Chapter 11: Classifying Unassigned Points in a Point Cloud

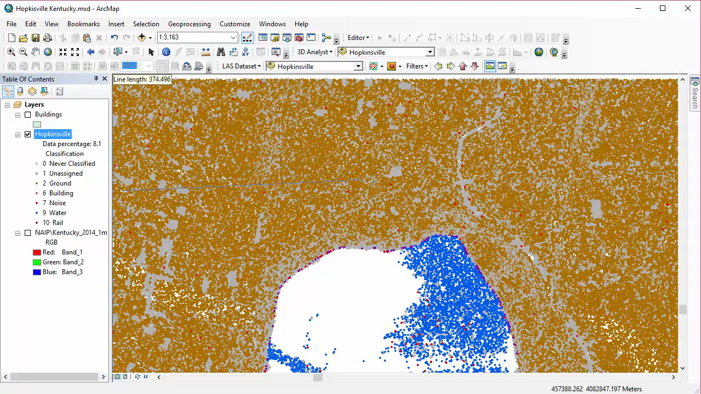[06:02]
I'm going to click on my profile view tool and create my profile. I can now actually assign specific classes to the points that I'm viewing right here from my profile view window. So you can see here we have, I actually made my unassigned points a larger point size so that they'd really stand out. I changed the symbology in the table of contents there. So as I zoom in, I can see right now I just have my ground points displayed and my unassigned points displayed.
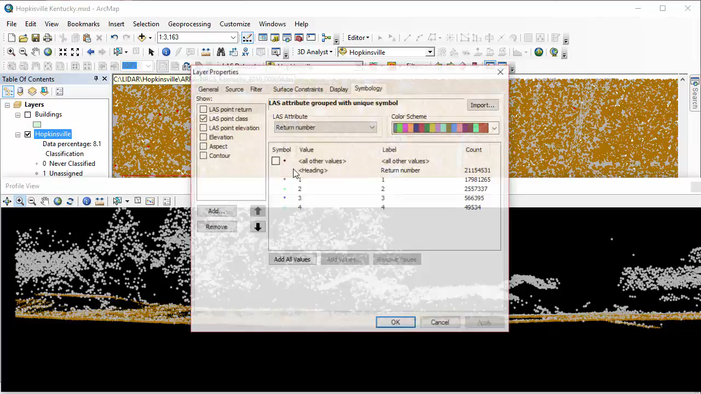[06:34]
I want to classify those unassigned points that are being displayed with ground. If I go into my symbology, I can actually open this at the same time.
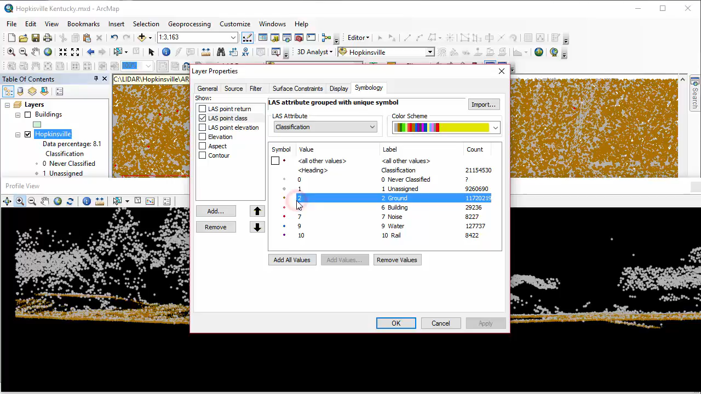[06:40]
I can remove those other point classes that are showing and just have my unassigned values showing.
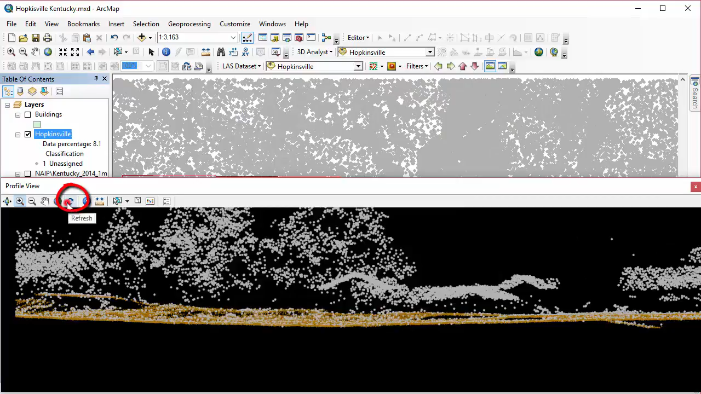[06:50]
To apply this change to my profile window, I just click the refresh button. And this is actually really useful because it can keep us from accidentally reclassifying points that we've already worked with in here. So then I'm just using my select tool to select those points that I know are ground return points. So that's what I'm doing here. I'm just holding down the shift key to make multiple selections. When I'm done selecting, I'm going to click on edit. And what I do here is I assign the class code and then click apply.
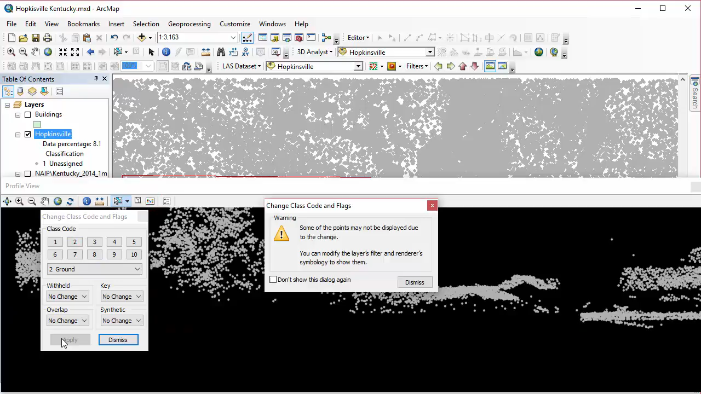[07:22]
And you can see those points actually disappear and that's because I'm only displaying unassigned points. And that's actually a good thing because now what I can do is I can, in this same profile view, work with another class.
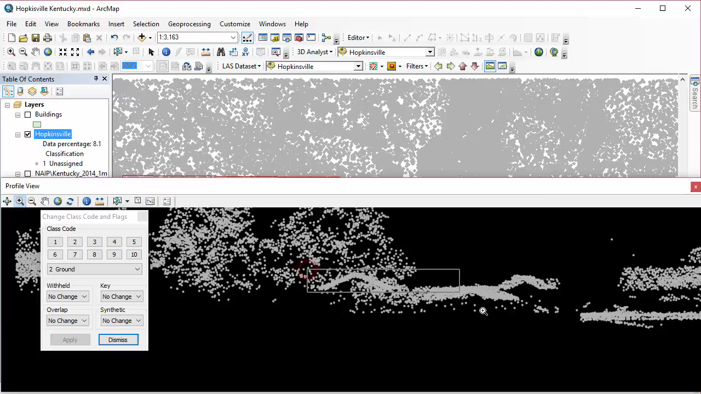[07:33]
So let's say I want to change these points that are obviously building roofs here to be class 6 or buildings. So I'm going to, again, select all these points, holding down the shift key and working through my point cloud here. Once I have everything selected that I wanted in this same view, and again, I'm not doing everything just for the sake of example, then I would go ahead and select my class 6 and apply.
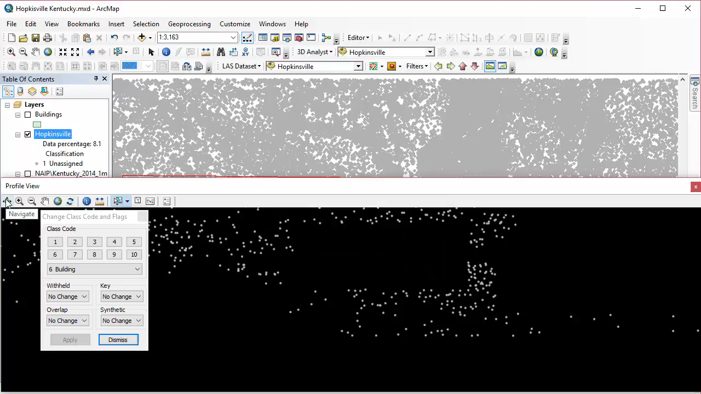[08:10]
And then these will disappear from my profile view as well because, again, I'm only showing those unassigned points. So I can go through, I can do this again for my vegetation. I can go through and do it for all of my ground points that are showing in this profile.
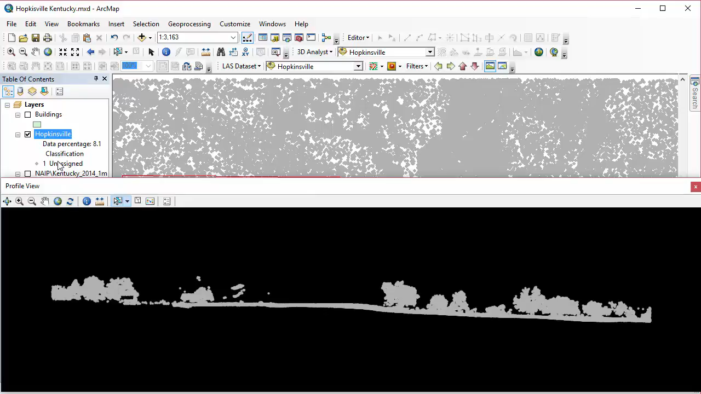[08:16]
Lastly, I'm going to just show you quickly how you can check on your work here.
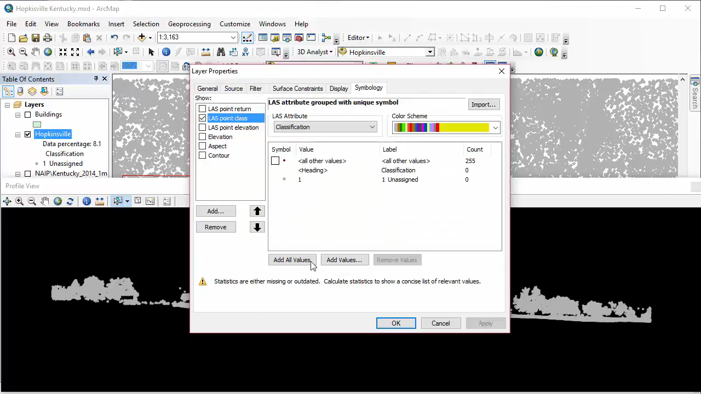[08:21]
You want to go back to your layer properties and I've decided to add all of my symbology back in. And look, you can see those things that I classified as class 6 buildings are showing up as sort of that salmon color. And that's what I have assigned for my class 6 display. So you can keep toggling between changing your symbology
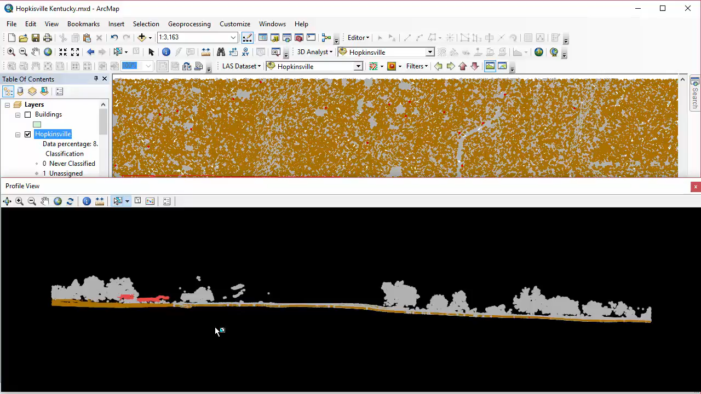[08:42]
and hitting the refresh button in that profile view to allow you to see the points that you want to work with at any given time.